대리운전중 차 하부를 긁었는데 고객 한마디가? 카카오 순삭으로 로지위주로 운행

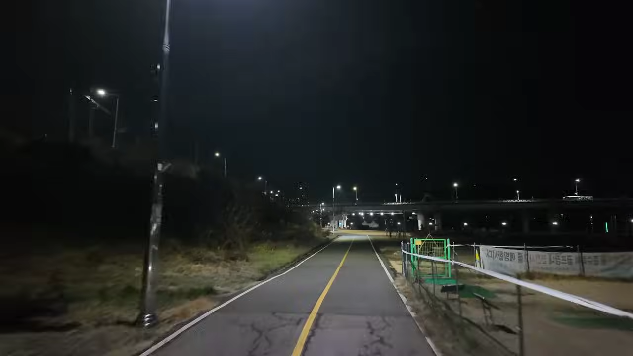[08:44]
그냥 여기 수택동 구리 쪽으로 왔습니다 여기 왼쪽이 토평동이구요 저 오른쪽이 다산동입니다 다산 테라타워 네 어우 추워 콧물이 다 나오네요 라이딩 오래 하니까 쓰읍 아 이거 손가락도 시리고 쓰읍 저는 여기서 진순대를 한번 가보려고 배가 좀 고파서 또 진순대 따뜻한 국물을 한번 먹어보고 싶었는데 쓰읍 별내 가는게 하나 떠있어가지고 쓰읍 지금 15,000원에서 2만원 올랐는데 쓰읍 아 좀 올려주면 잡아보도록 하겠습니다 네